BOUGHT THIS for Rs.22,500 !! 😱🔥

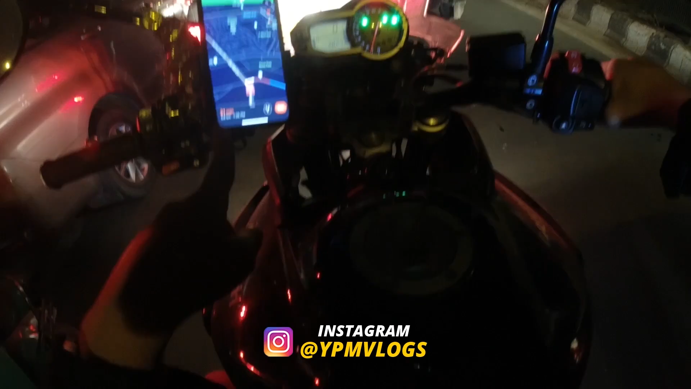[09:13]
एंड भाई आप मतलब अगर शाम को दिल्ली में बाहर निकल रहे हो सपोज 7 बजे के बाद, 7 से 9, 9:30 के बीच में, तो दिल्ली तो इतना जाम मिलता है ना, और खासकर अगर चले गए दोलखों की तरफ,
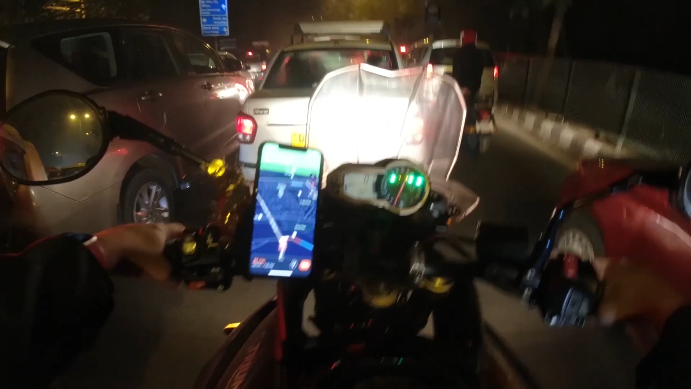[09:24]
तो दोलखों की तरफ में अगर आप जाओगे गुड़गांव से तो भाई फिर तो बोलने की बात ही नहीं है.